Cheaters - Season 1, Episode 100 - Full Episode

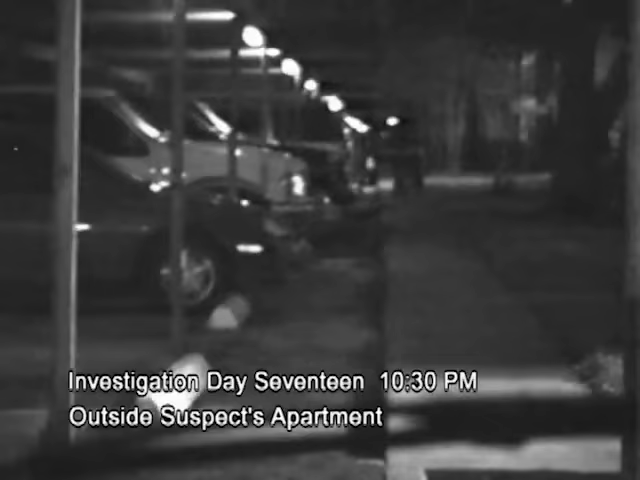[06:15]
On this night, the suspect shows his full hand, taking his companion home. There remains no doubt about the suspect's second life.